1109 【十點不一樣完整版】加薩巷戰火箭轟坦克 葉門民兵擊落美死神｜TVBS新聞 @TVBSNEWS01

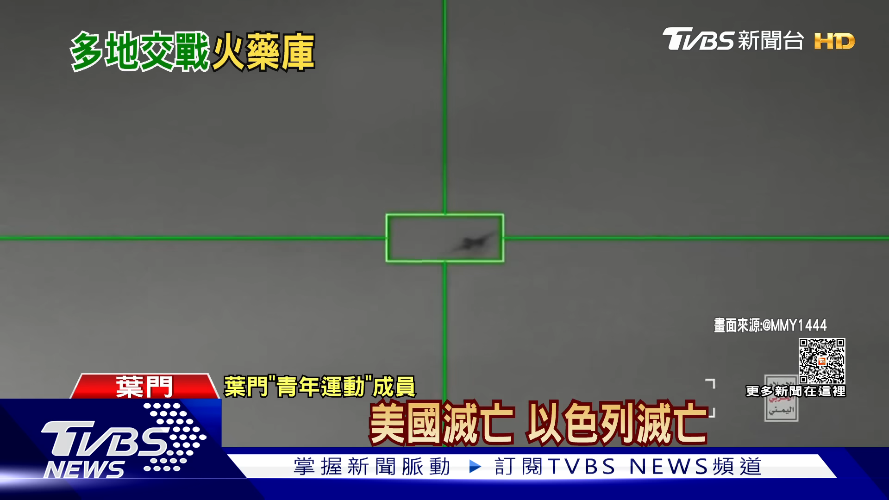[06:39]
耶门什叶派团体周三公布这段画面当中可以看到一个绿色框框锁定的就是
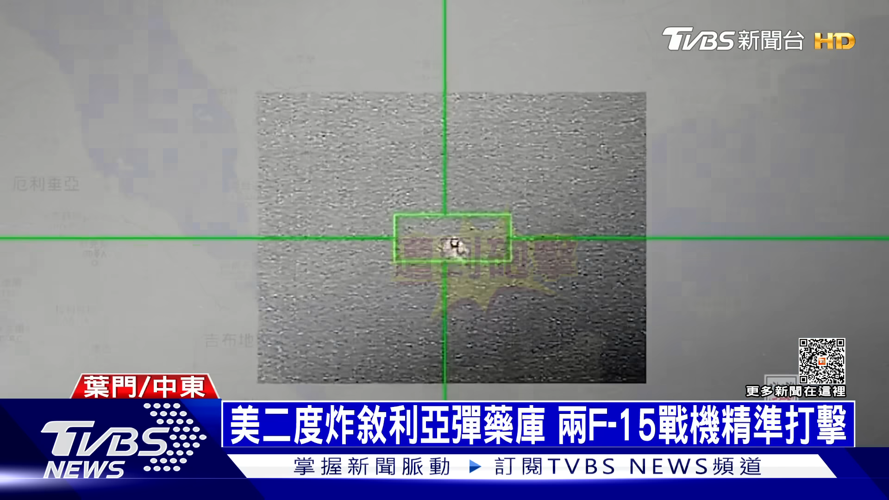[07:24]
6亿台币的MQ-9无人机是在夜门附近的国际空域遭到击落美军誓言要彻查这起攻击同时也再度派出战机轰炸叙利亚东部的火摇裤